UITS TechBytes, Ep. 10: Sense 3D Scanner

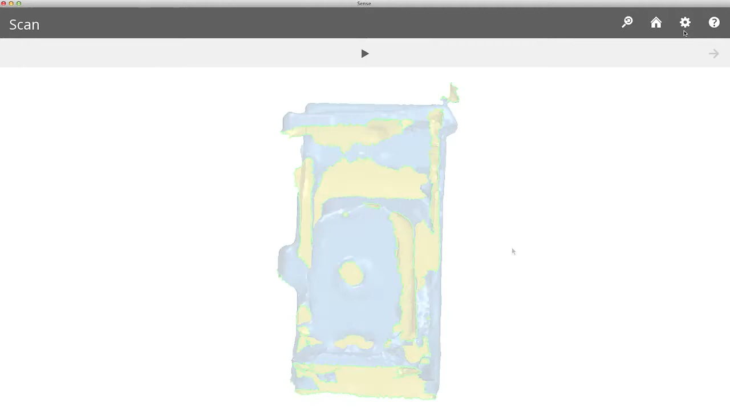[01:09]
And then the picture will be superimposed on top of that so that you get the color and the realism and the details.